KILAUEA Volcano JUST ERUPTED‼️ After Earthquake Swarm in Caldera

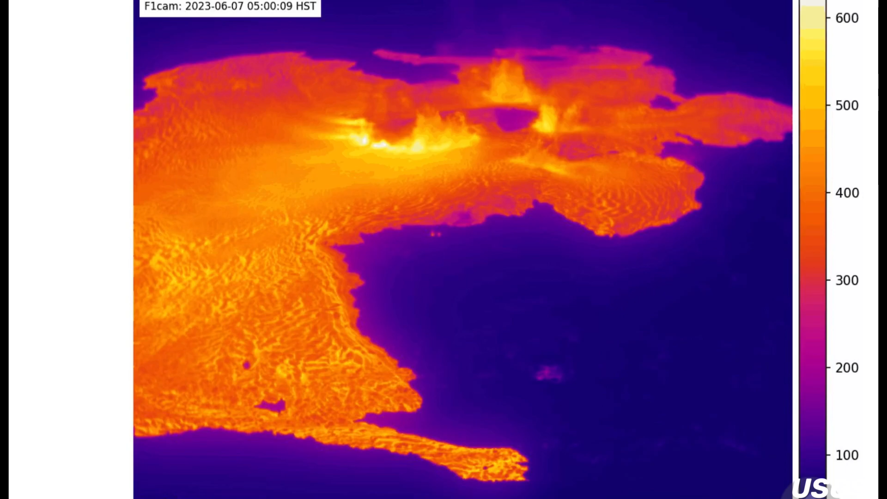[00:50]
straight across the caldera, likely going to fill up. You can see that the regular island that was in the middle of this caldera is there and prevalent, but this thing is going to fill up. You can see that lava is splashing around.
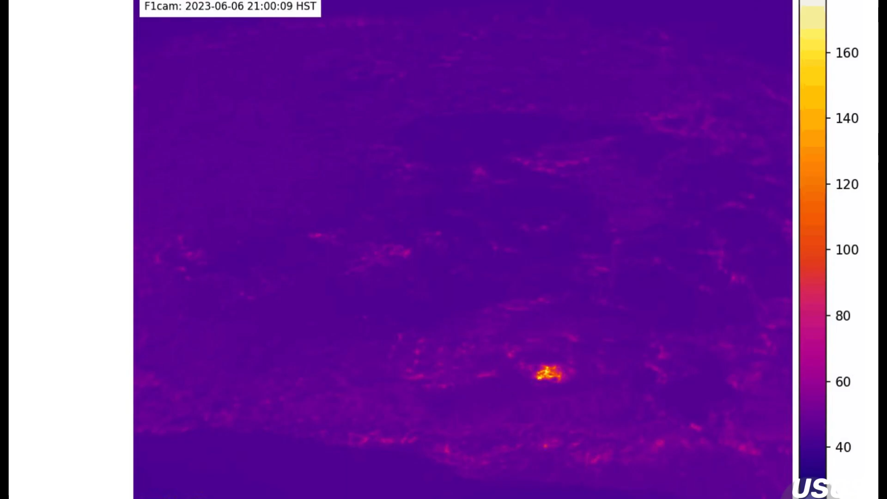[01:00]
Huge magma intrusion at Kilauea Volcano
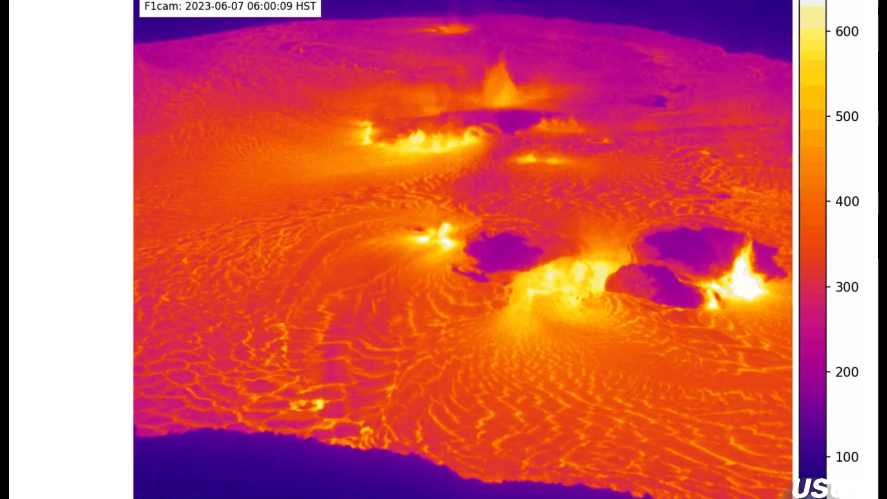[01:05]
today, June 7th, 2023.
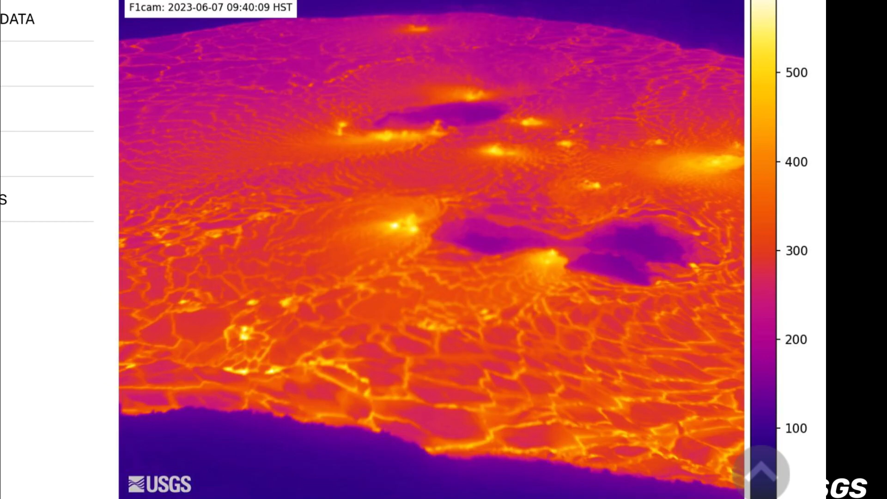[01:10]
Looking at live infrared imagery here. Amazing footage, and this is something I was going to warn you tonight.